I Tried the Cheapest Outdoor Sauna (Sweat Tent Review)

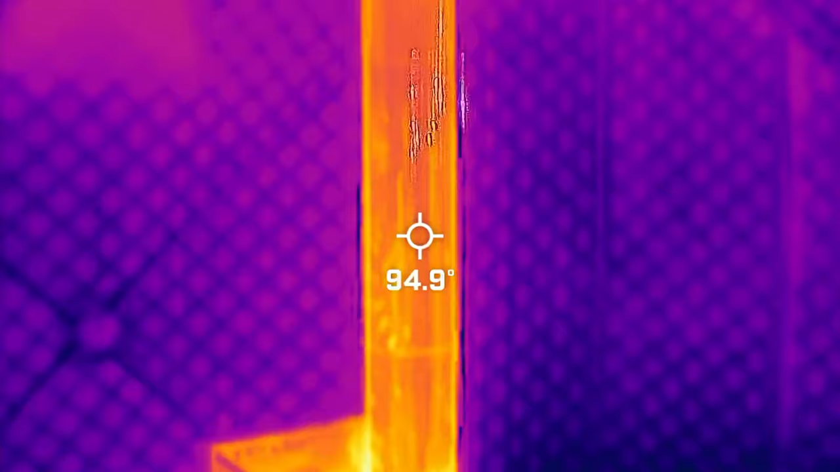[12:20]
Wow. Wow. Okay, you can see.
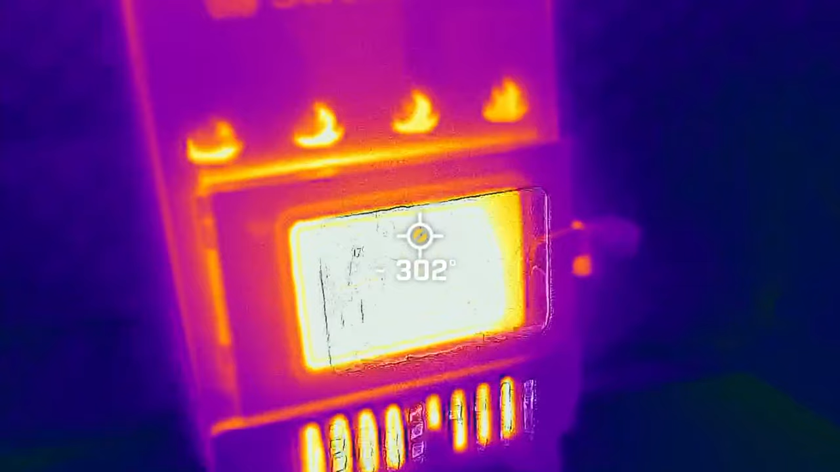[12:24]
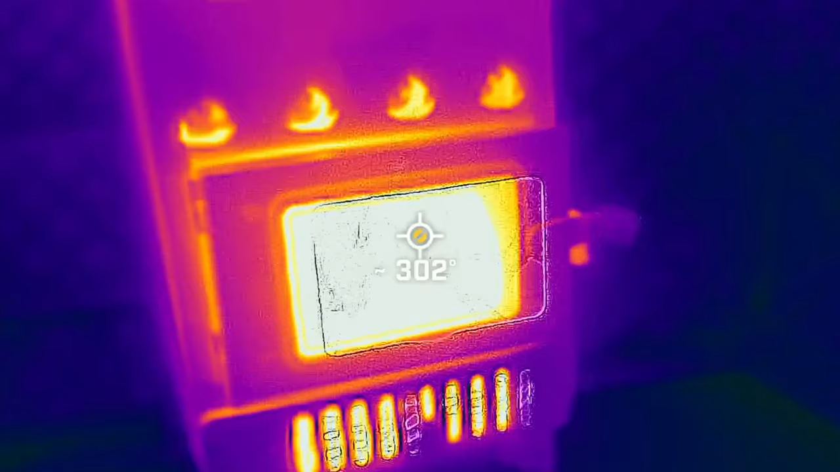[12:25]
302 degrees it says. Yeah, so now we can see where the gaps are. So there's a vent right there.
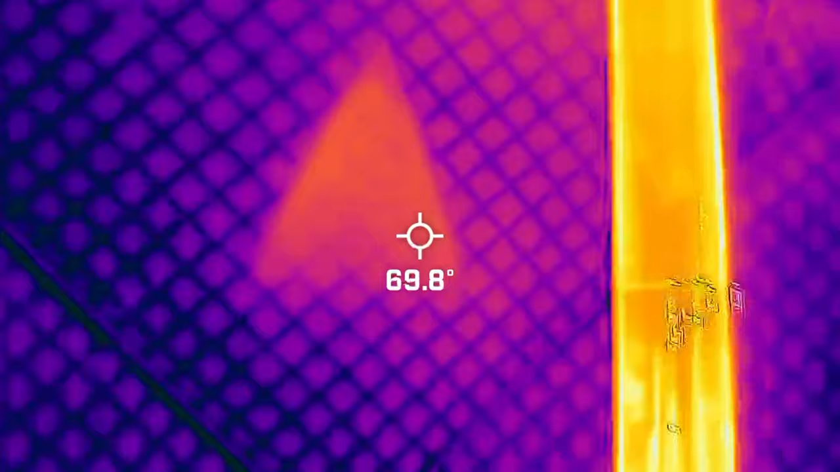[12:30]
And that's going to be dissipating some heat. And then the windows obviously are dissipating a lot of heat.
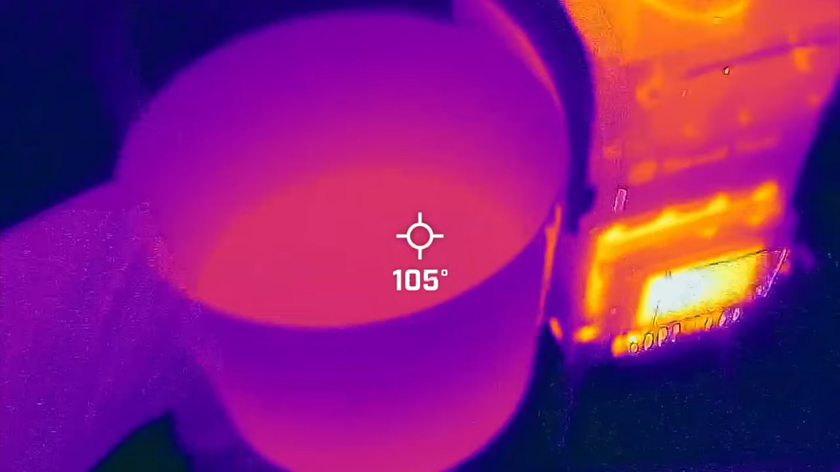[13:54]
It is warm water. All right. So now you're going to pour it on the rocks?
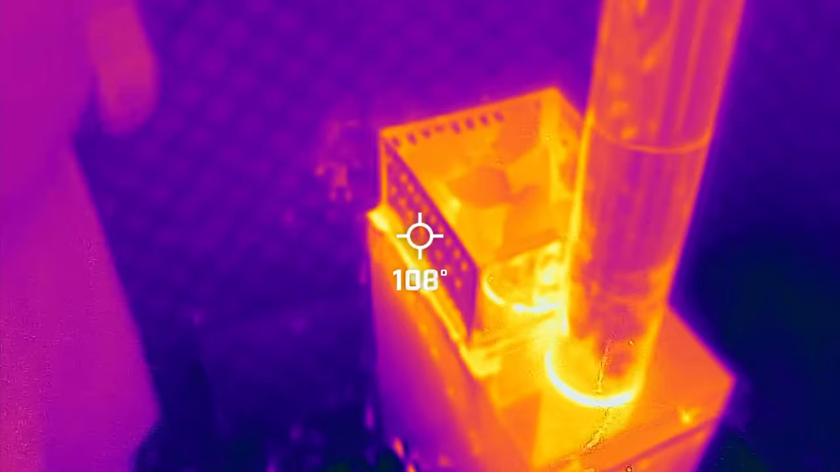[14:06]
I can see through the thermal camera the water, like, spreading out.
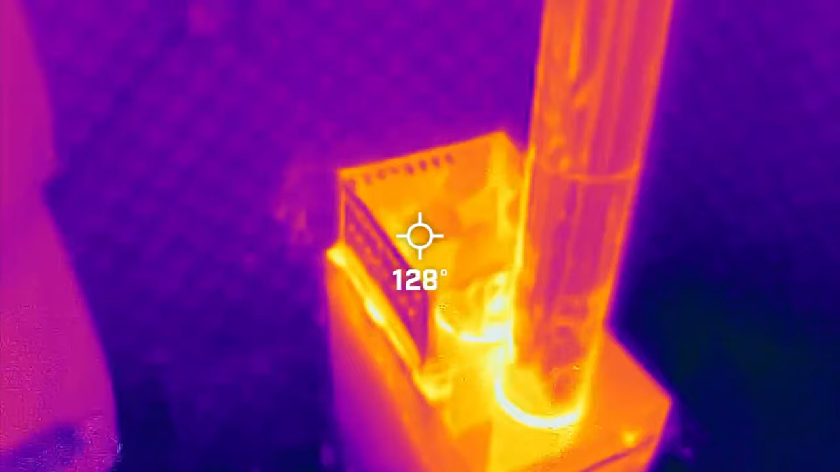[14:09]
Really? Yeah. Like, you see that right there and on the floor?
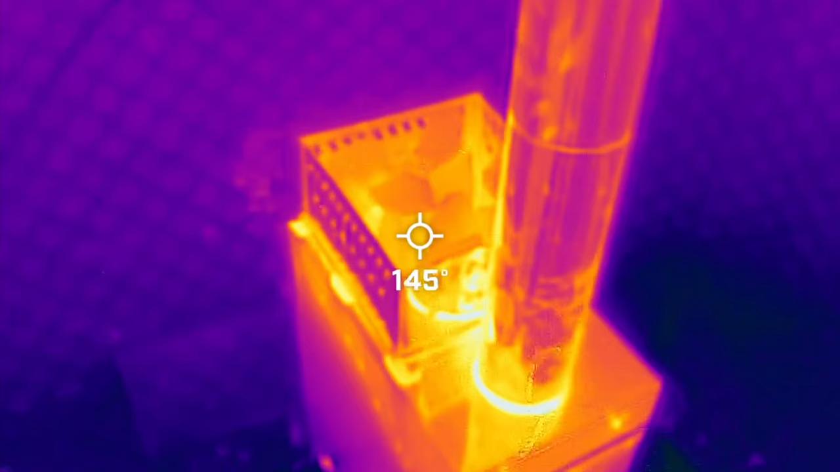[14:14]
That's from the water, like, popping off. Whoa. Oh.